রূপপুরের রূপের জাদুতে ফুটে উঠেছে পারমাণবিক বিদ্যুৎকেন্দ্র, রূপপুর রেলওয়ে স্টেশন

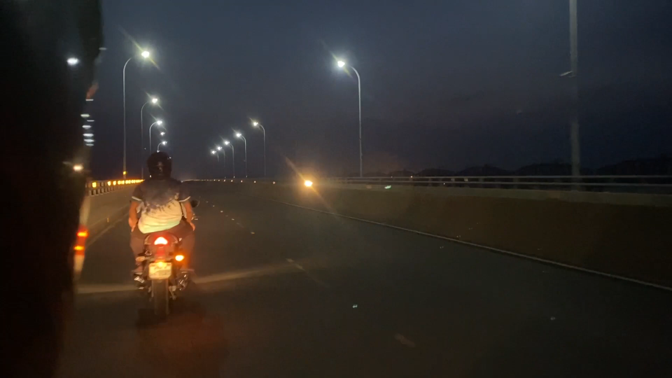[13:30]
এবং রাতে ভিউটা ব্রিজের অস্থির, কিন্তু আরও সুন্দর লাগছে, এখানে কিছু কিছু লাইট অফ আছে যার কারণে খুব বেশি সুন্দর লাগছে না,